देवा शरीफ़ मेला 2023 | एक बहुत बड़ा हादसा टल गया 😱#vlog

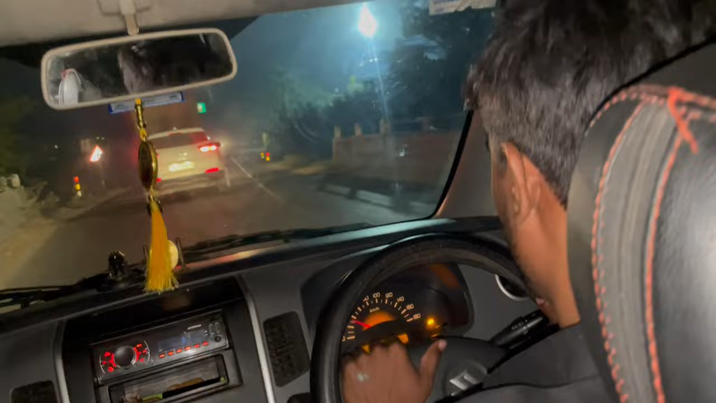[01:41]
काफी स्टीप रास्ता है और सिंगल लेन रोड है तो ढाबे नहीं आ रहे हैं। ढाबे आते हैं तो फिर चाय वाय पीते हैं।
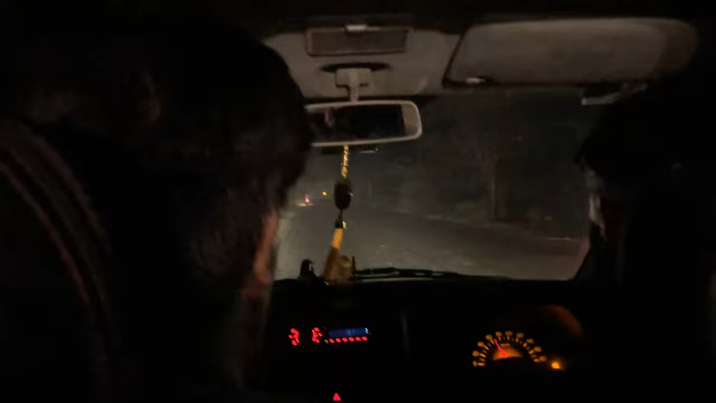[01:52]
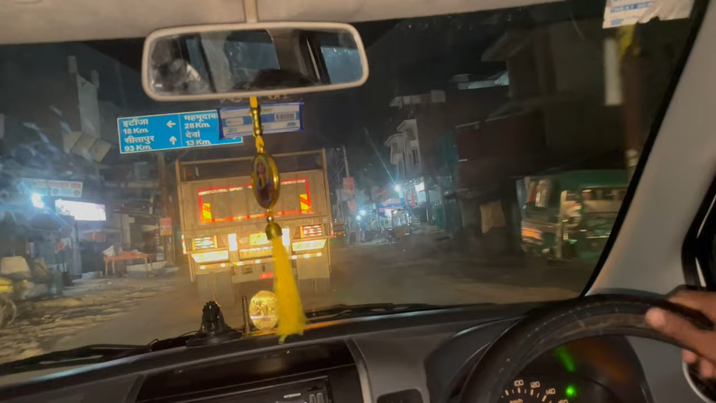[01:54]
आगे तो दोस्तों ये है मोड़ देवा शरीफ के लिए और हम लोग मुड़ चुके हैं। आप भीड़ देखिए यहाँ पे, देखिए ये सारे लोग जो है देवा की तरफ जाने वाले लोग हैं और ये देखिए ये सब।
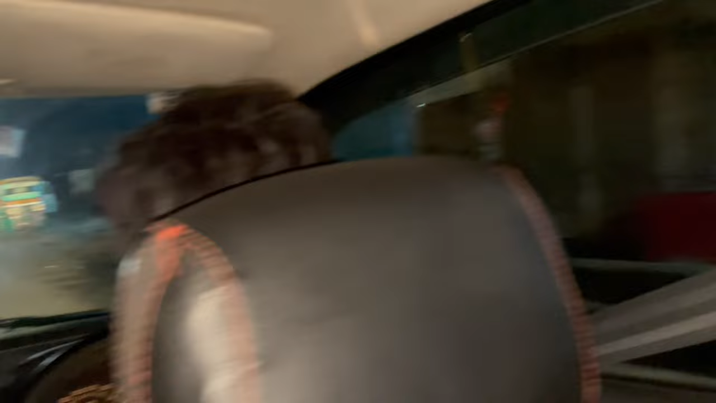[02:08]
और आप ऊपर
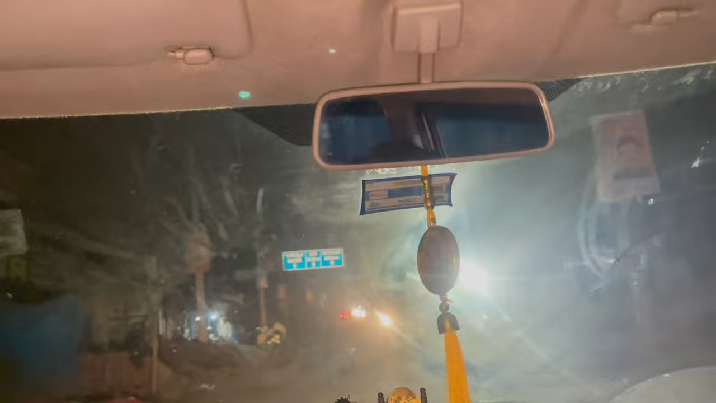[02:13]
माइलस्टोन बोर्ड पे भी देख सकते हैं, ये भी सिंगल लेन रोड है तो काफी
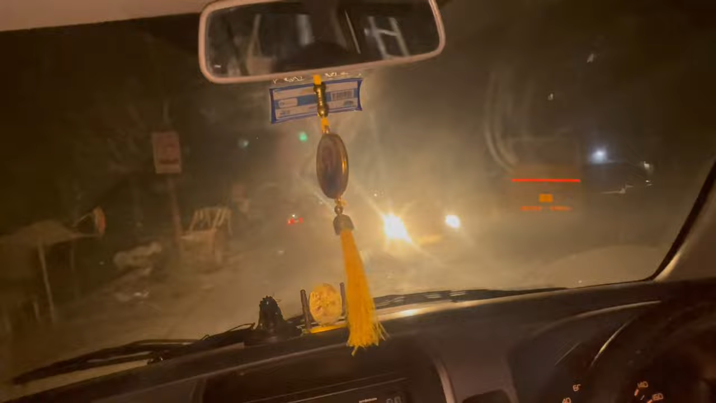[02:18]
जो है सतर्क होके जो है ड्राइव करना पड़ेगा।